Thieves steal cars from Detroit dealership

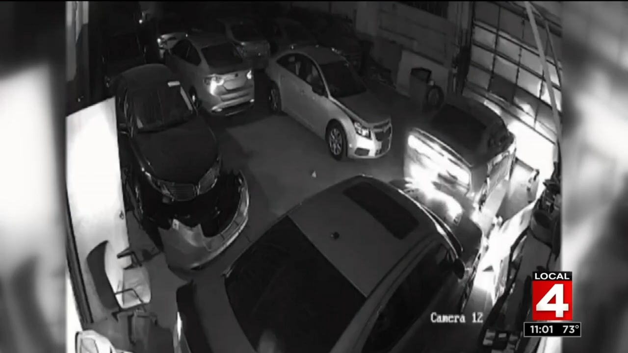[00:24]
Yeah, the video recorded them in the act. They hop in a car, ram it through the garage door, and drive off. Jamal Terry, live tonight with the owners who are kind of shocked that this happened.